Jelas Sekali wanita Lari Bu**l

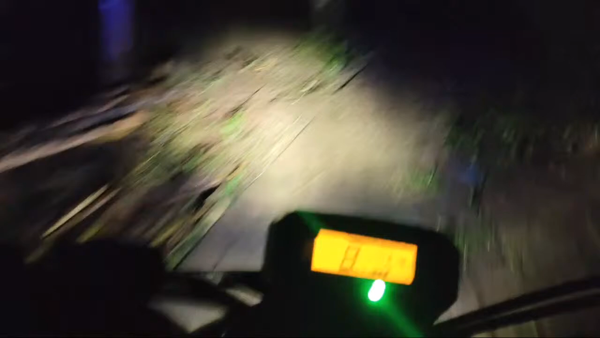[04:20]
yakin licin banget nih kalau yang lewat sini
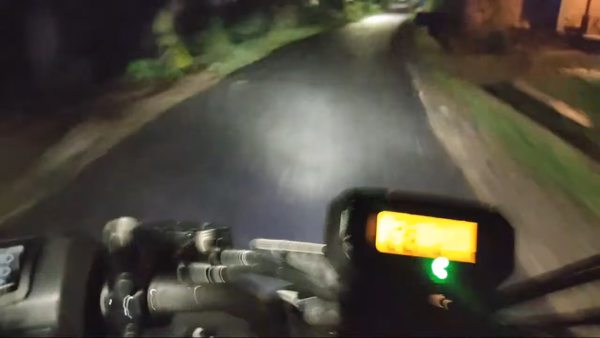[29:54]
iya sudah di pemukiman ini lor aman lor
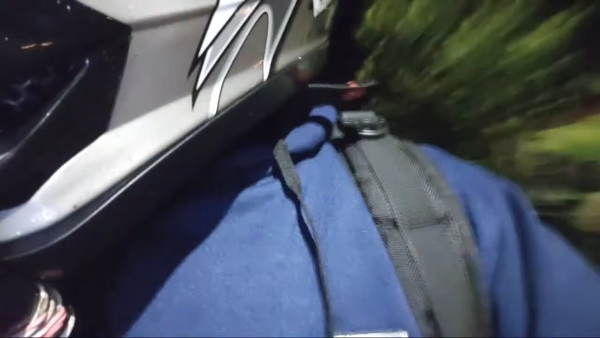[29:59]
enggak enggak papa
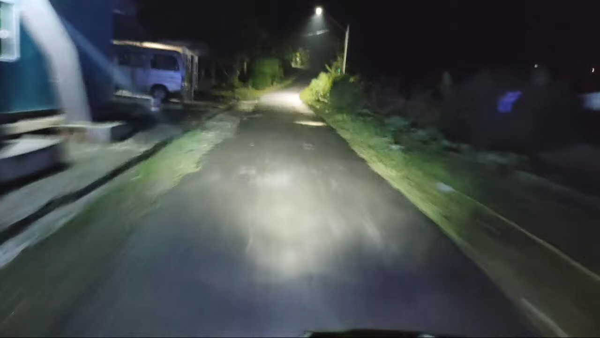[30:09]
malah kepecet jalannya bener apa nggak ini aku keluarnya tanya tadi aku berangkatnya lewat sini ya lewat sana licin banget tadi aku turunnya aja nggak berani tak tumpakin motornya